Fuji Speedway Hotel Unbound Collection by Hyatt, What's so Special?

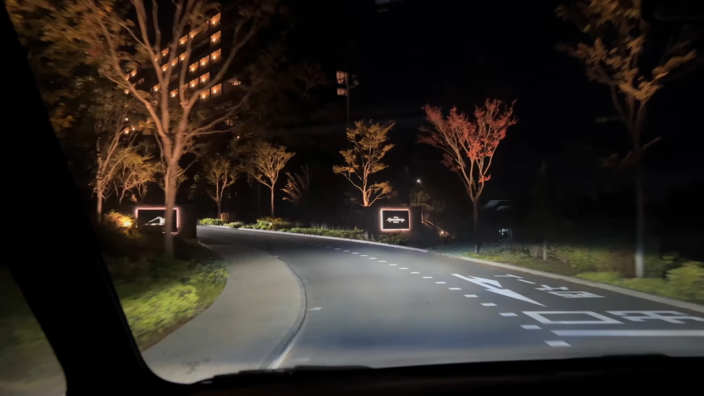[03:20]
After 40 minutes driving, we arrived at the Fuji Speedway Hotel.